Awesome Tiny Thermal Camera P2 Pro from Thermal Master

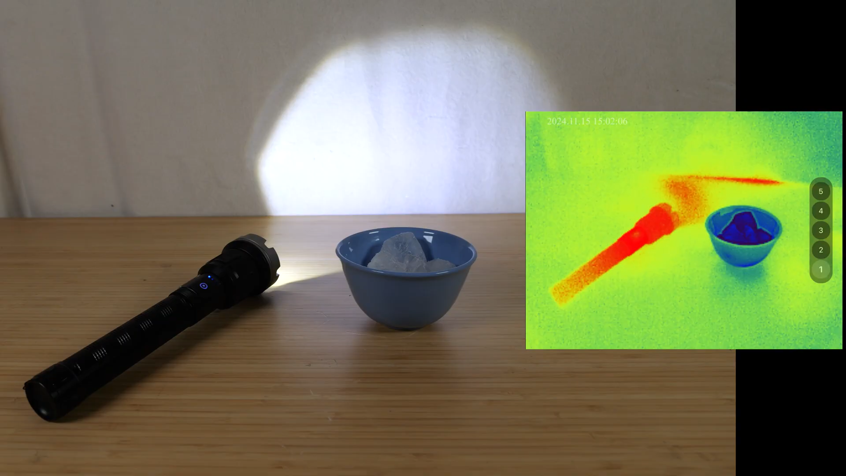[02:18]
To begin, we can record horizontally or vertically.
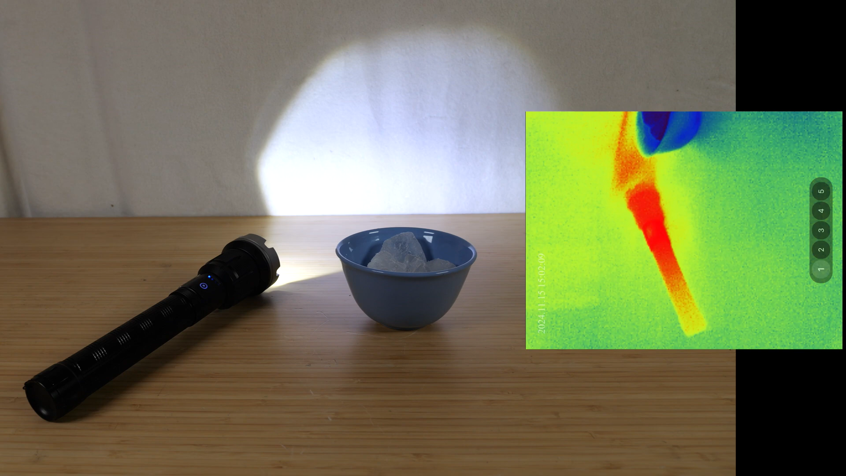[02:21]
For the first icon on the left, we can select point sources to measure. I'll select the flashlight, the ice cube, the table, and you can only do three of them.
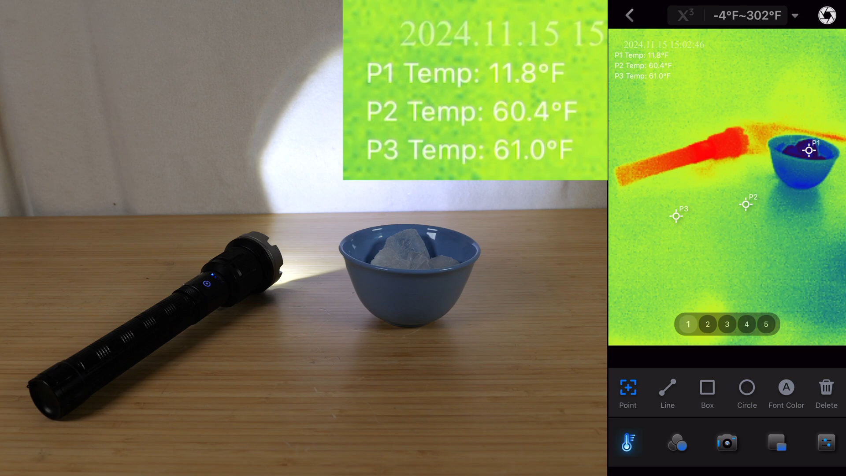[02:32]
If you tap the fourth one, it's going to remove the first one and then highlight the one that you just selected. I can measure along a line from here to here and it'll tell me the average along that line, the maximum temperature along that line, and the minimum temperature.
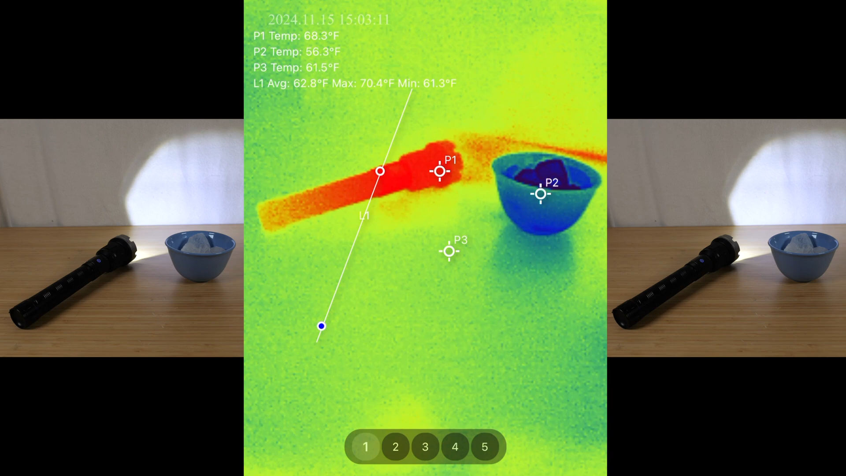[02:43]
On screen: max 70.4°F, min 61.3°F
Because the line crosses the flashlight, it's saying that it's around 70 degrees Fahrenheit. For the line, we can also do three lines. If we do a fourth one, it's going to delete the first one. And then we can also do a box. Let's say I want to highlight only the flashlight.
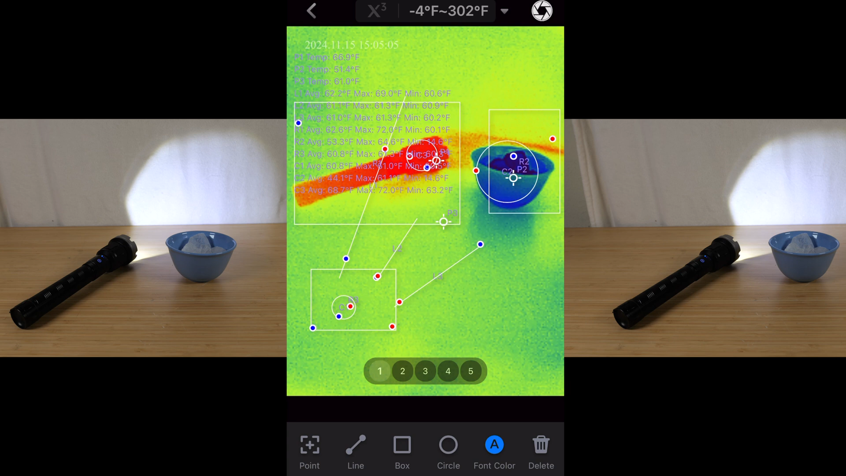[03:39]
And then if we want to remove all of them, we just select delete, and it all disappears. The second of the lower icons, you can select which color scheme you want, such as this white hot one, where when it's hot is white, when it's cold, it's black.
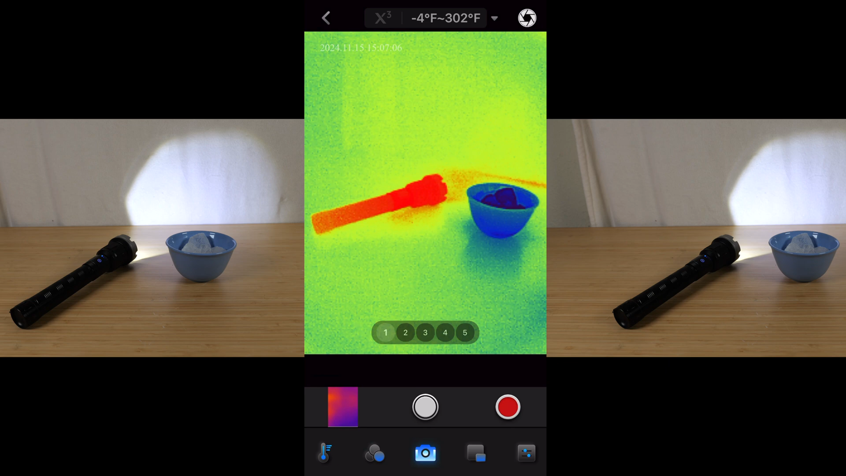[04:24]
Another scheme called Citta, dim light, gold, lava, and medical. We can go to the center icon now, and we can take a picture or record video with audio.
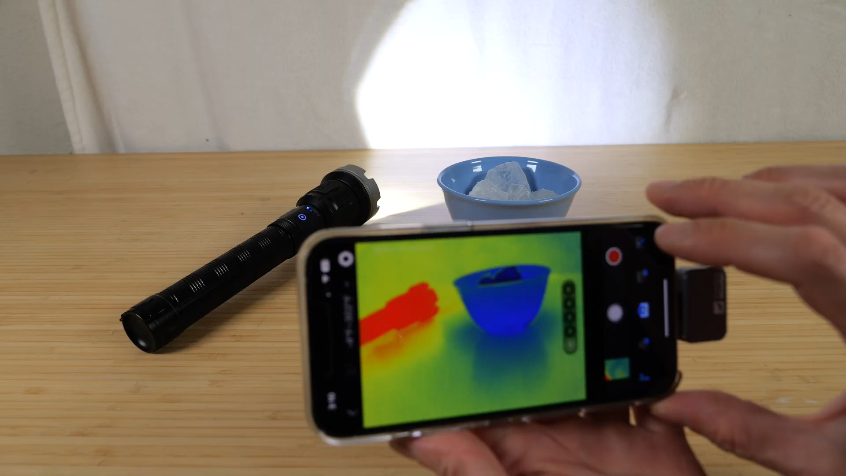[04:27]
So let's say I'm going to record this.
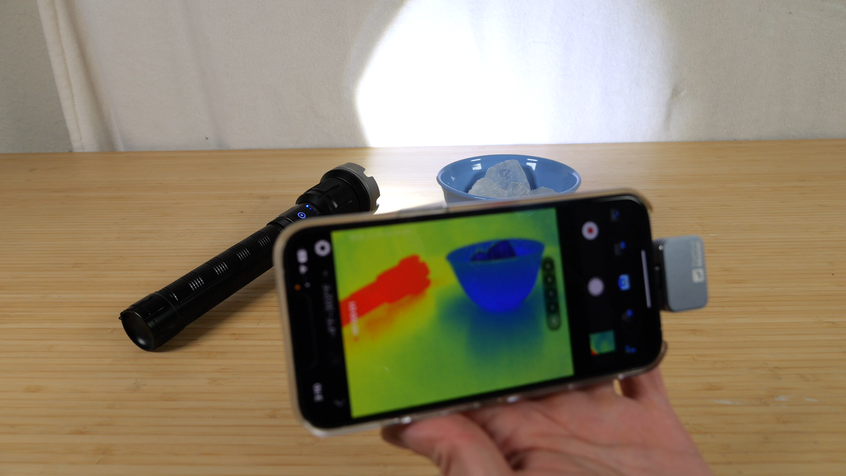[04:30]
Testing one, two, three, and then stop recording.
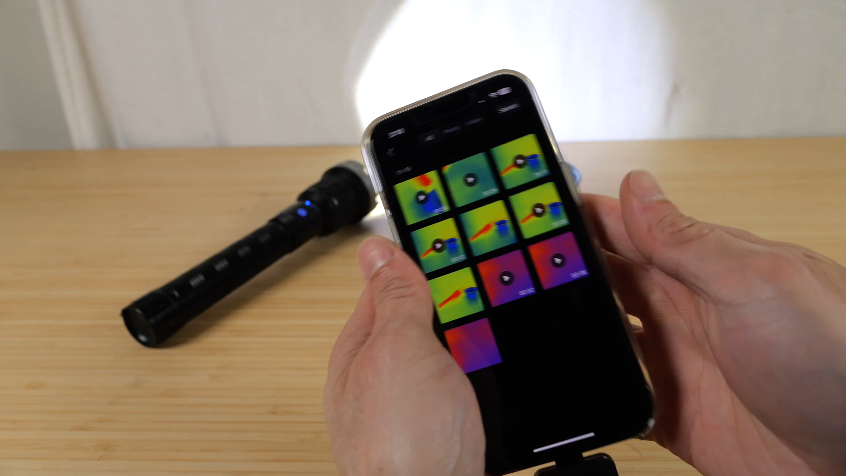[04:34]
I can go into the album and then play the video I just recorded.
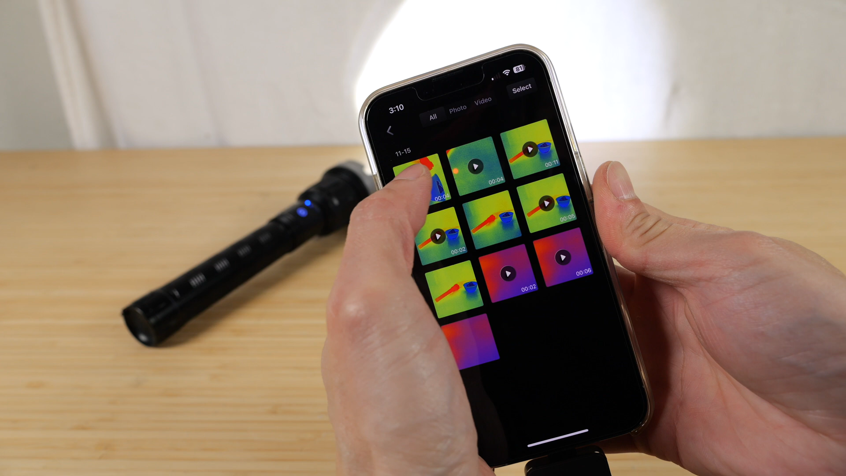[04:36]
Testing one, two, three.
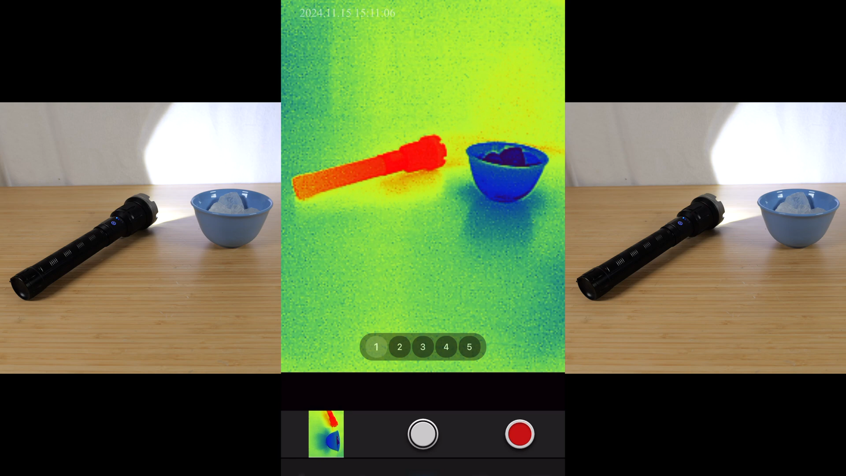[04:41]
And then we can go to the fourth icon. There is a transparency mode. This is like a picture in picture. If you turn it on, we can see a full color image on the top left. Move this around if it's in the way of what we want to see.
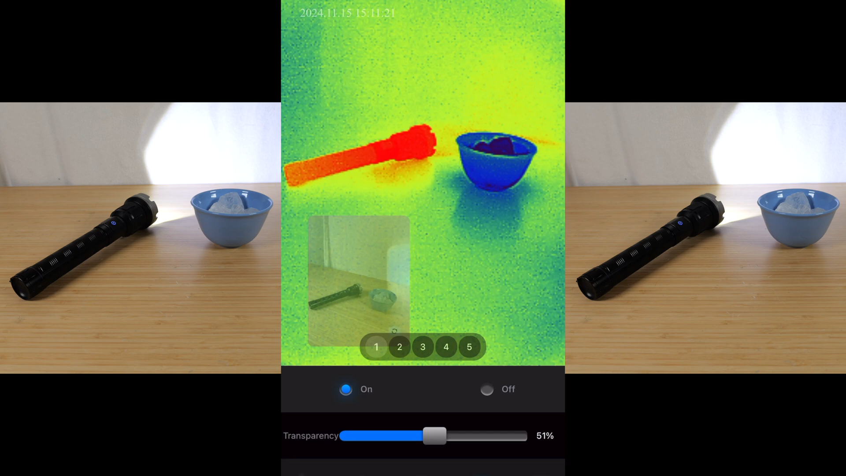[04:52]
You can slide the slider around and make it very transparent. And then on the right, there are some settings that you can do on the picture itself, like brightness,
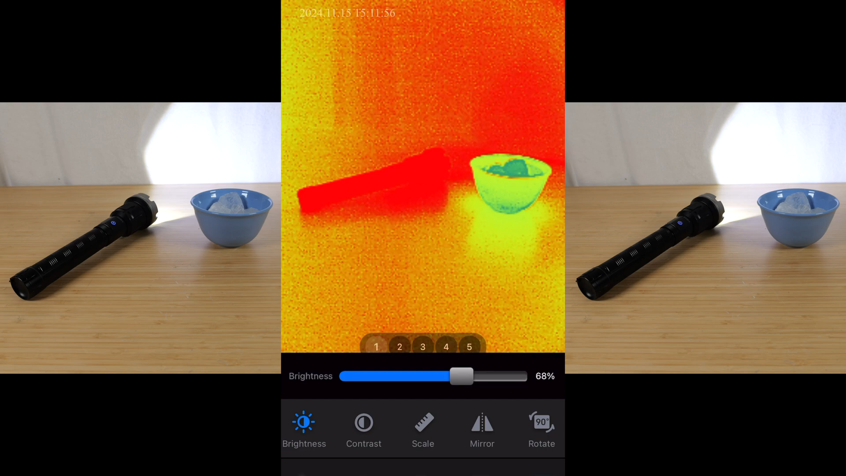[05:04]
which will just kind of alter the range at which things are hot. And then you have contrast.
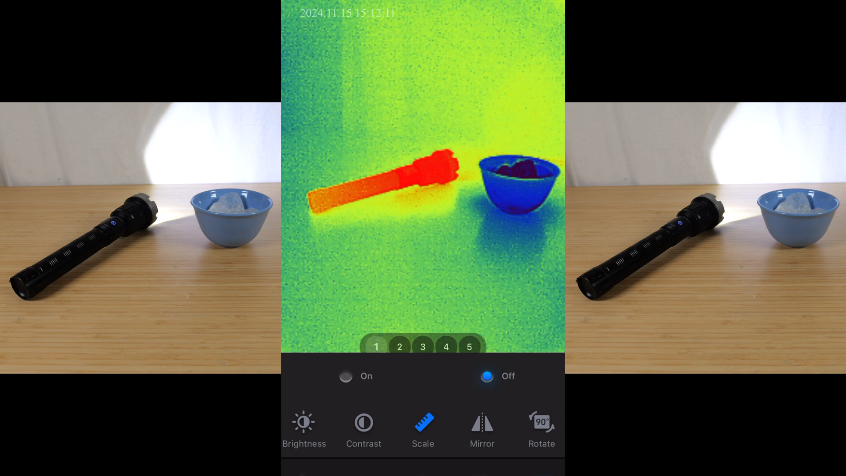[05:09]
You can turn the scale on. So you can kind of see, okay, the minimum is 26.9. The maximum is 76.4. And that would be red. We can do mirror of the image here.
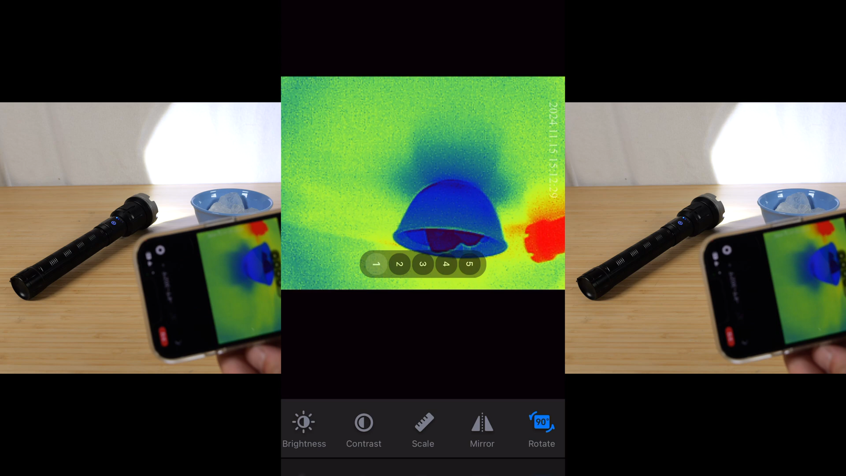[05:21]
You can rotate the camera in case there's a certain orientation you prefer to hold your phone at. But I think there's no need to rotate most of the time. On the top bar, there's a thing called x3,
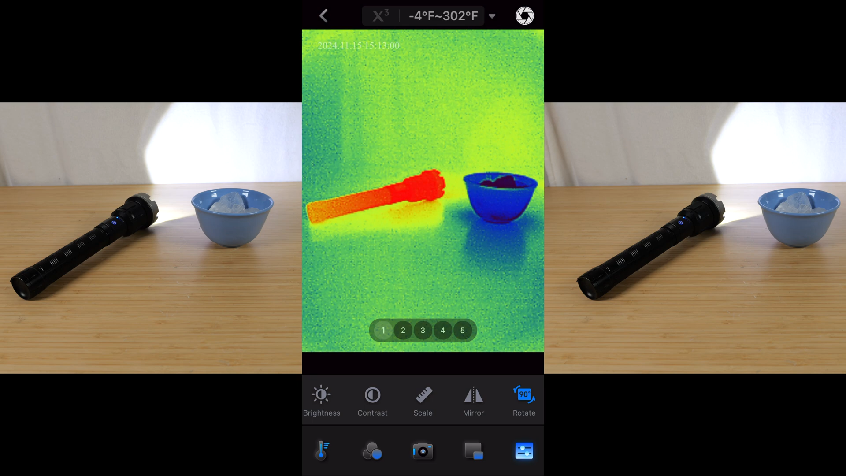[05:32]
which is kind of like a smoothing algorithm where it'll increase the resolution of your image. So if I click that, look at that. It's a lot clearer. Wow. Edges are a lot sharper versus if it's off,
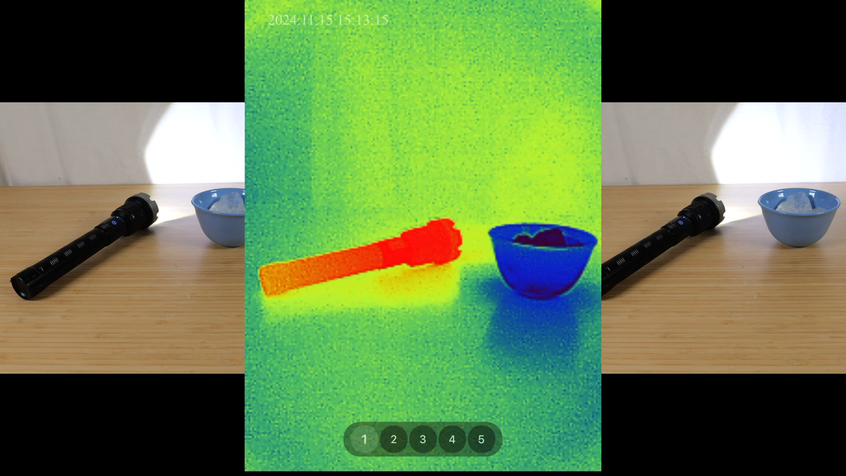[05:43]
you can see a lot of grain, a lot of noise. So it does a bit of kind of like smoothing. So we can use two fingers on the image and even zoom in a bit on the hot spot or the cold spot. And you can see on the very bottom, it says your zoom level two and a half x, three x, five x, 15x.